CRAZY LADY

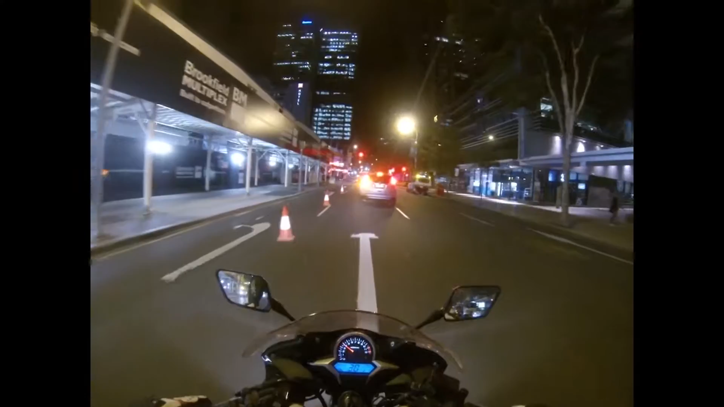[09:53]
I might just, just be able to make it there in five minutes. And I'd have to go through red lights, like, that's no stopping.
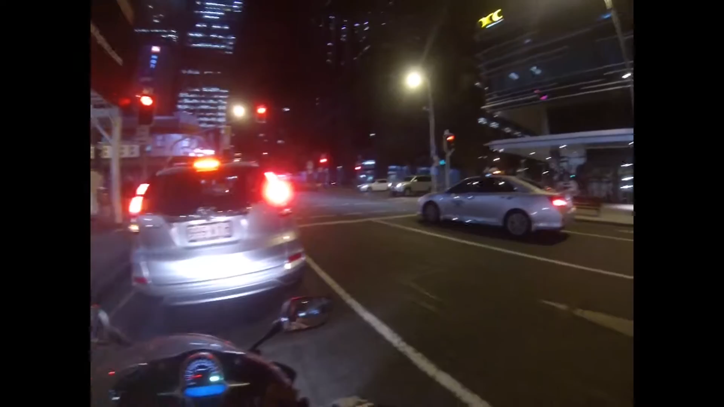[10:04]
That's just, from here, on the R6, winding the shit out of her. I might just make it. Whereas now, CBR 250, traffic, traffic lights. Shit's fucked. CityCat!
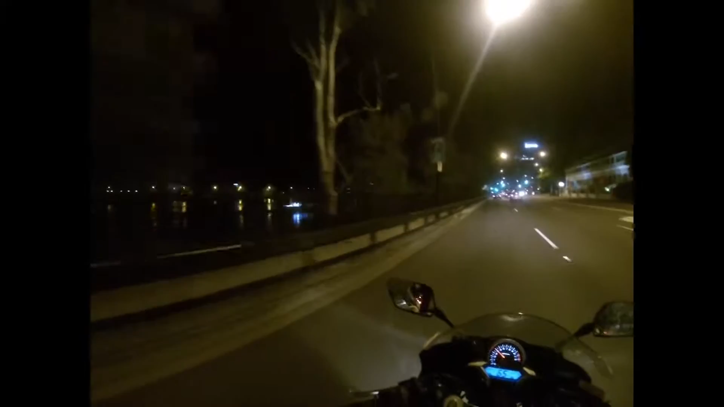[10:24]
Jeez, I didn't realise I ran this late. Looks like there's almost nobody on it though. Oh, maybe I might stand corrected, can't tell. Yeah, I think there might be two people at the front of it. So brake was pretty fun, considering I hadn't been there for about a month. There's this crazy chick that now does class. And me and my mate, being quite vocal and obnoxious,